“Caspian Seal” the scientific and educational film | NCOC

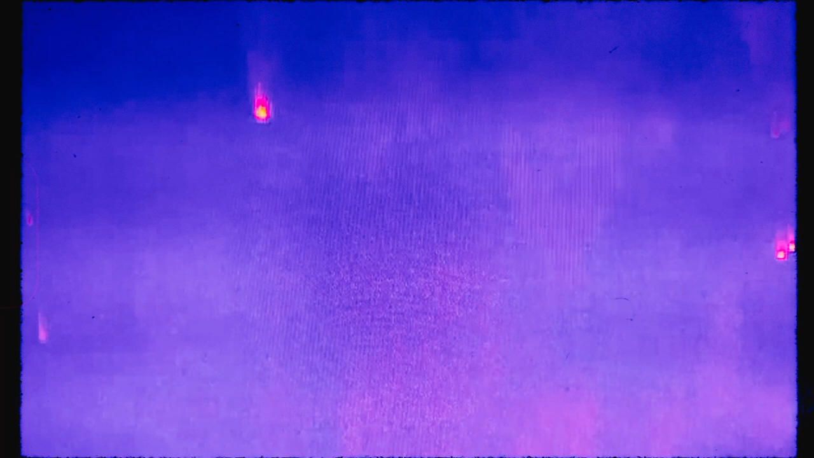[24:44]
Due to high contrast, automatic animal infrared recognition and survey methods are successfully used, while a special wide-range scanner helps to expand the survey range,